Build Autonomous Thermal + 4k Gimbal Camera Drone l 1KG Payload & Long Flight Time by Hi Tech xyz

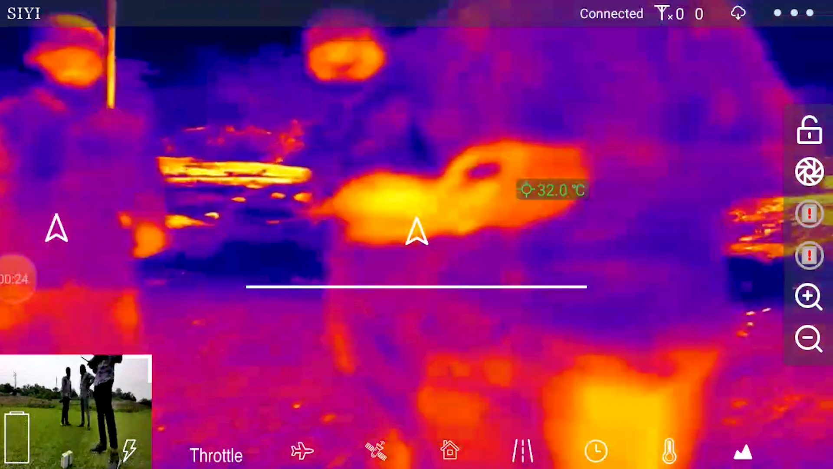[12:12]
camera gimbal को कैसे control करना है camera gimbal से दिन और रात में कैसा video footage
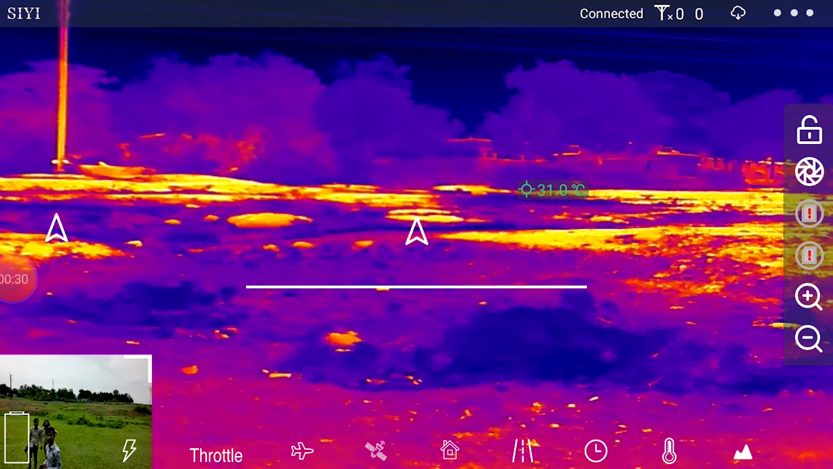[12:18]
आता है या आप ये समझ लो कि first time drone को कैसे use करा जाता है अगर आप इन सब को